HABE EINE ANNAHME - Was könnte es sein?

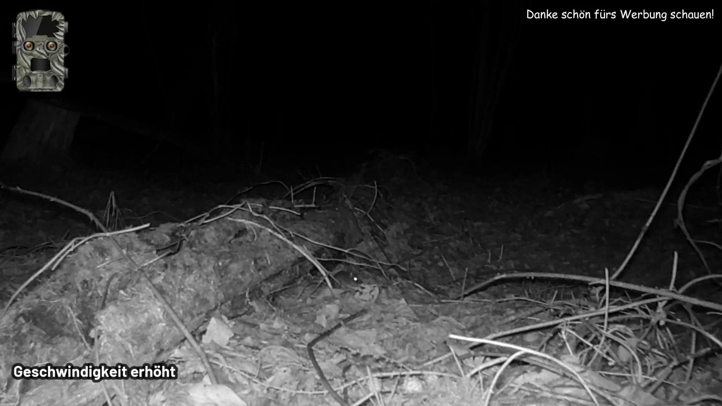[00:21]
8201 mit dual linsen eine für tag und eine für nacht die ig 600 hat auch dual linsen und der vorteil von dieser bauart ist dass es keine klickgeräusche gibt beim wechseln in den tag und nacht modus der kamera und
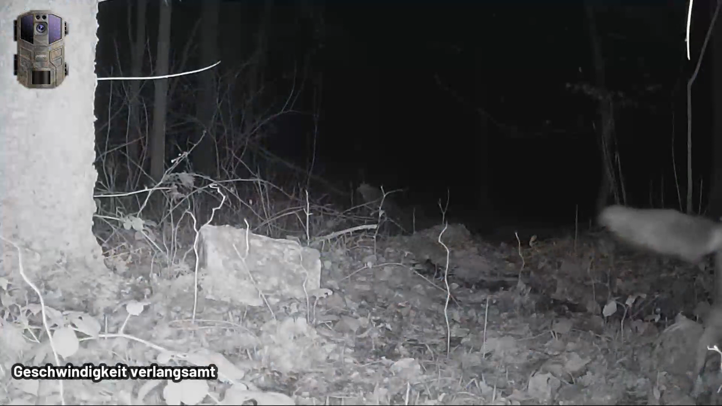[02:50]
Hier hatte ich erst die Vermutung, dass ich einen Wolf vor die Kamera bekommen habe, aber es scheint nur ein großer Fuchs zu sein.
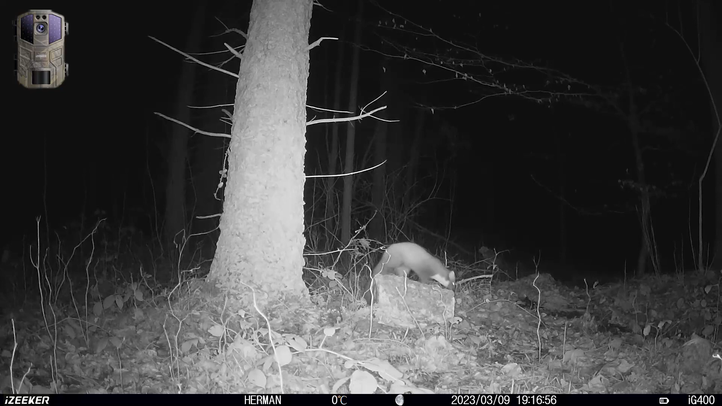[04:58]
Hier haben wir den interessierten DAX wieder. Ich nehme an, es ist immer derselbe, der das komische Ding noch einmal genauer untersuchen muss.
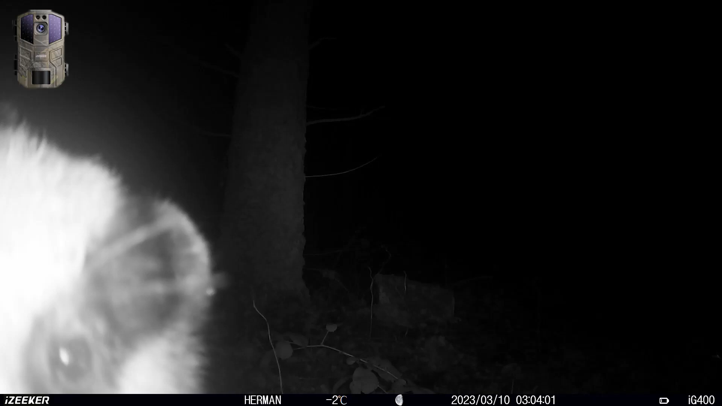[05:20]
Hoffentlich bekommt er eine meiner Kameras nicht abgebaut. Es wird demnächst noch mehr von ihm zu sehen sein, da er sich in den letzten Zeiten sehr oft an dieser Stelle gezeigt hat. Also seid gespannt auf die nächsten Videos.